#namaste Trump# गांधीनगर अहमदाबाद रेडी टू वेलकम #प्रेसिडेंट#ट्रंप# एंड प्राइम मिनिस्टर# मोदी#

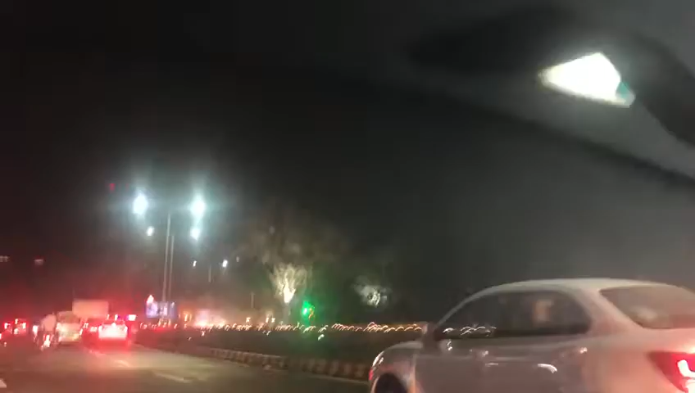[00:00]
We will see more of the lights as we drive from Ahmedabad airport to Gandhinagar. So we are still on the road and you can see that on the left side there are some hoardings saying that two great democracies meet in the world's biggest stadium,